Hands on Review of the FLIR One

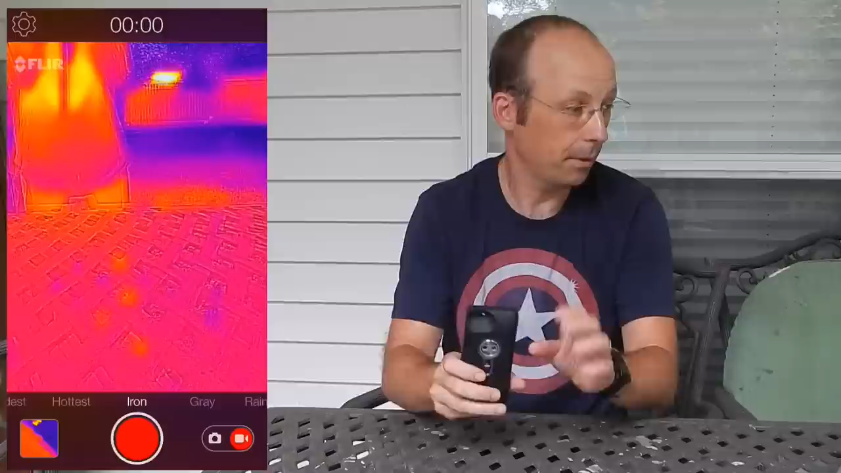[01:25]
Let me hold it this way. So there's my daughter right there.
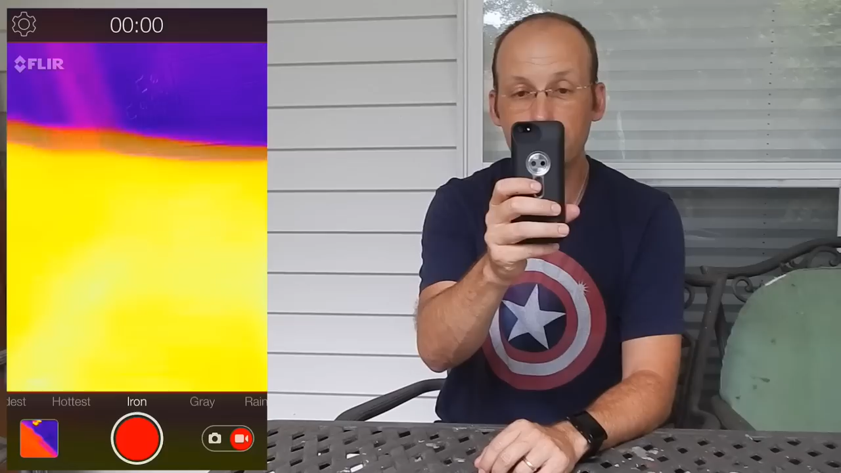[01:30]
You can see her in the camera in the infrared. But you see here I'll show you this video in the camera in the video.
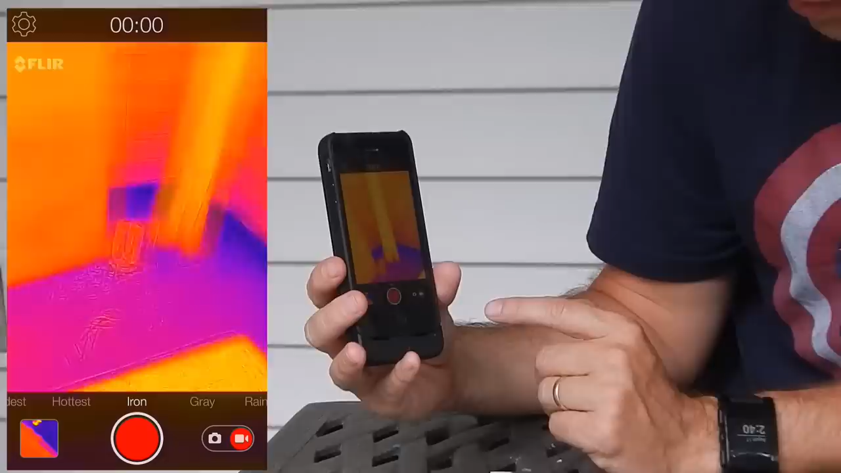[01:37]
You can change a whole bunch of things.
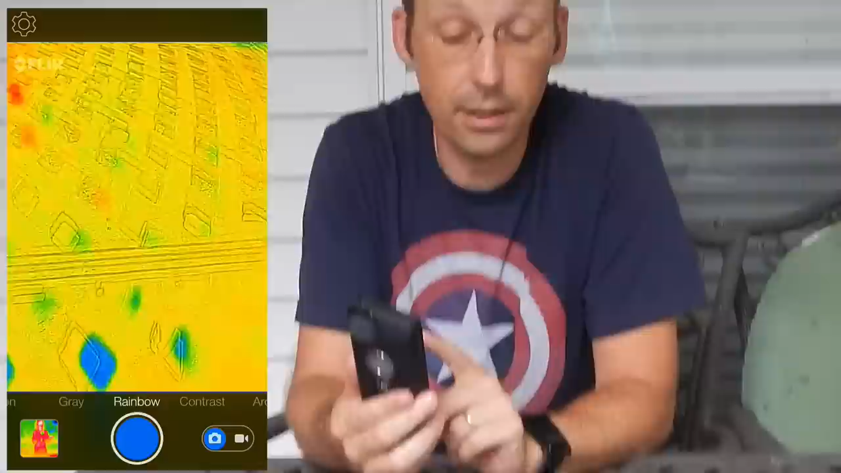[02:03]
It only does 8 frames per second video. But it's still a great video. You may notice the outline of things in the image. And that's because there's when things get too close the visible camera sees something at a different angle than the infrared camera. But it still works just fine. So what can you listen to music? Yes you can. The kit comes with this to plug in through here.